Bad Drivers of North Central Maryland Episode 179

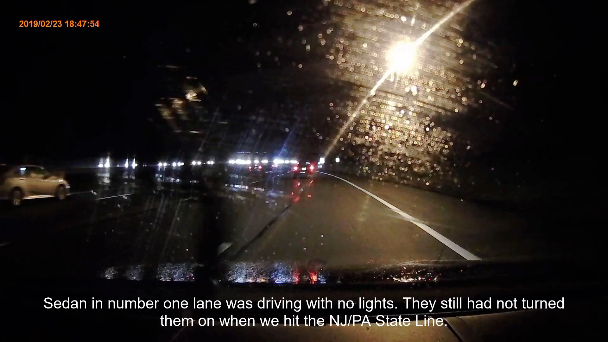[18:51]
I so badly just want to pull in front of that guy.